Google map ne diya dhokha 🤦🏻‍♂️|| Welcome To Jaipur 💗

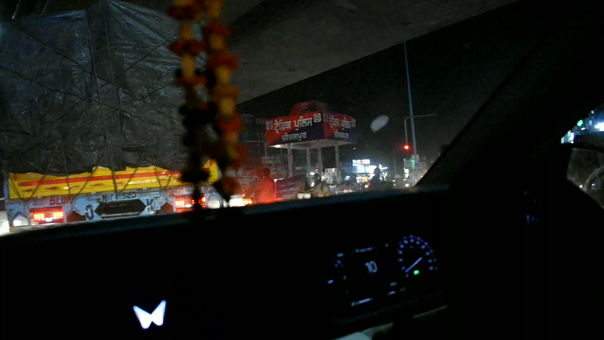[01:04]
ओ भाई भाई भाई लग गई भाई भाई भाई गाइस गाइस भाई, गाड़ियाँ ही गाड़ियाँ आगे पीछे कैसे घूम रही है कुछ पता चल रहा है यार।